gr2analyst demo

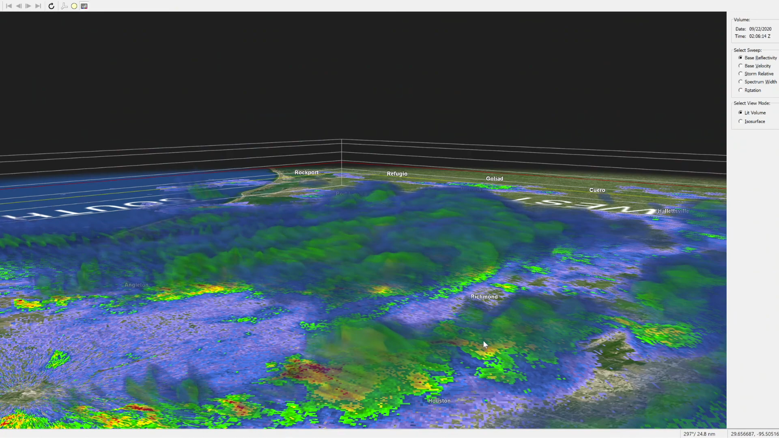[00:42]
And the cool thing here is it shows you the volume based on altitude.
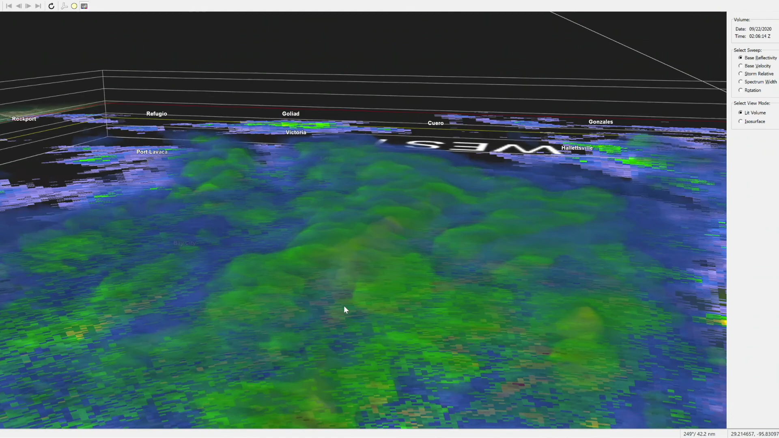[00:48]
So like if you go down low,
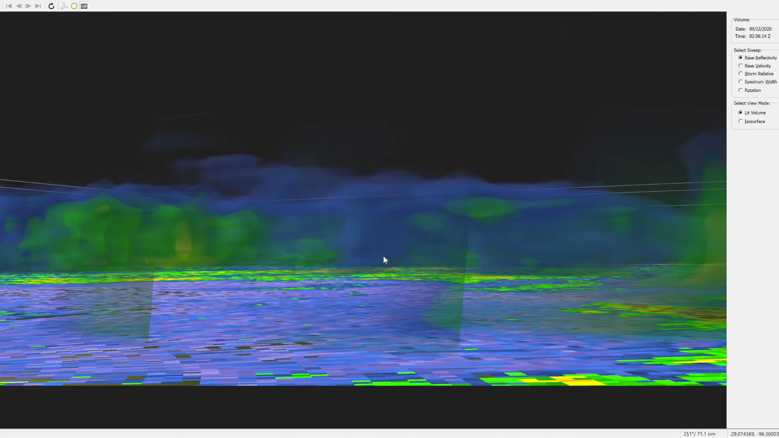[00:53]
you can see this storm is very low to the ground.
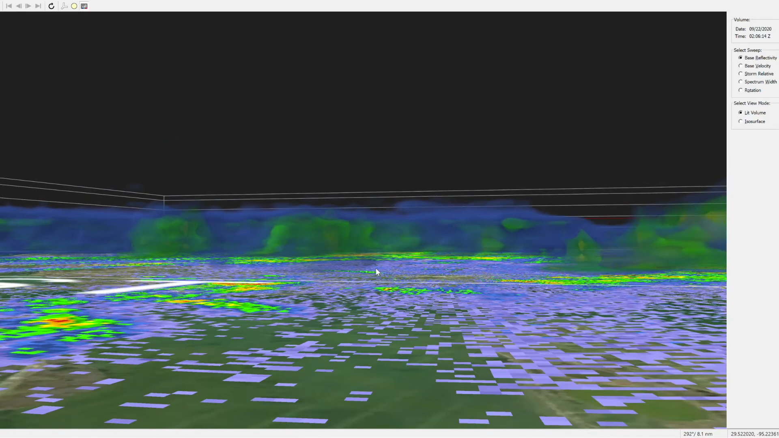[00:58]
And you can see where the precipitation is.
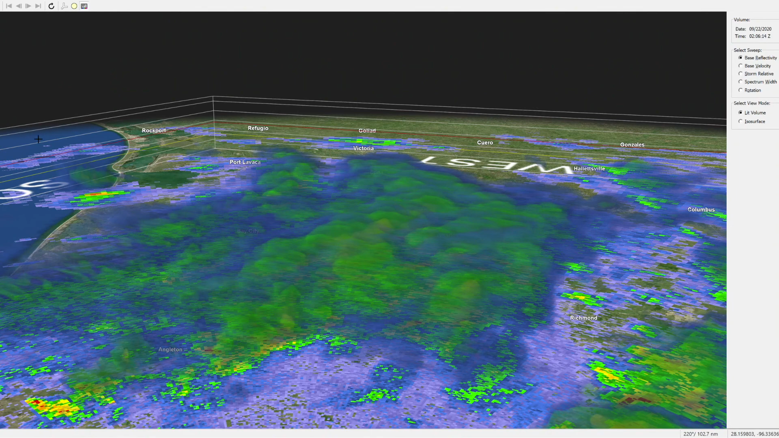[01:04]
So like if you go,
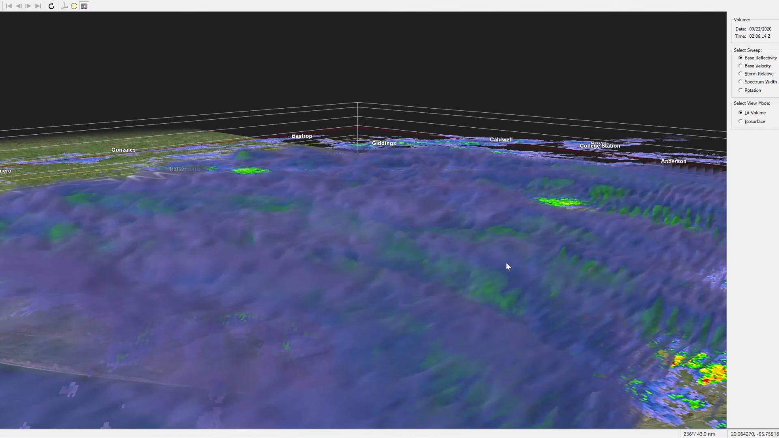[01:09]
this is the full reflection, including the very light precipitation.
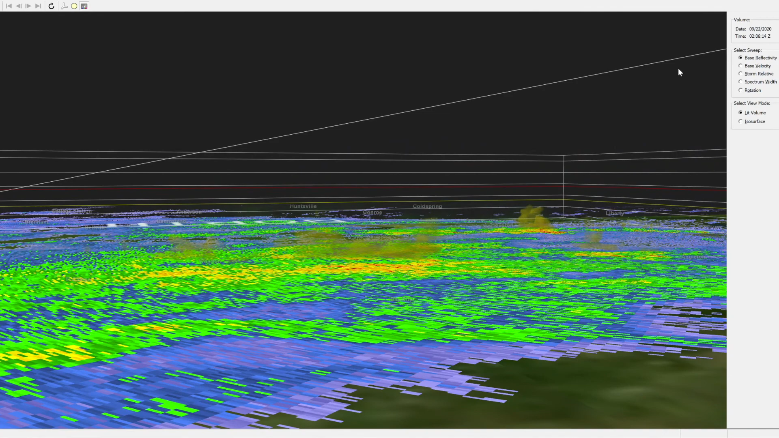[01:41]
So here's that volumetric view that's like right over like downtown Houston.